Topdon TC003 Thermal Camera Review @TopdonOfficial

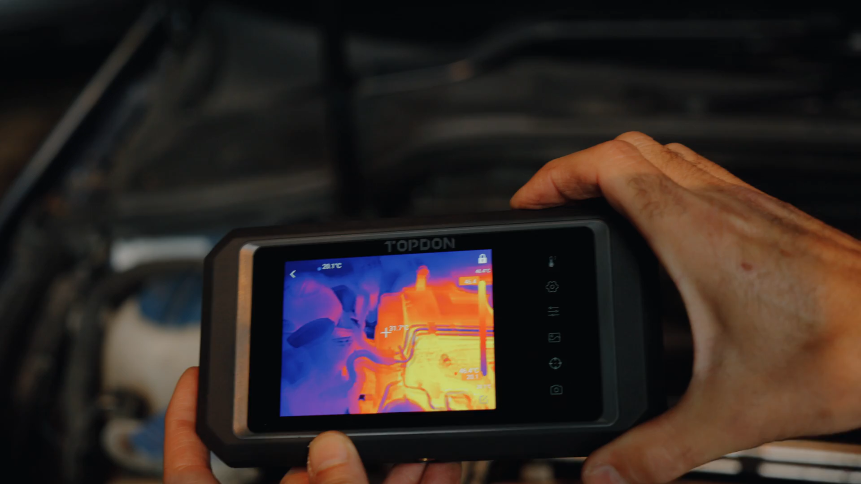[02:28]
I can also take photographs of what I'm seeing, just at the click of a button. But I can analyse everything.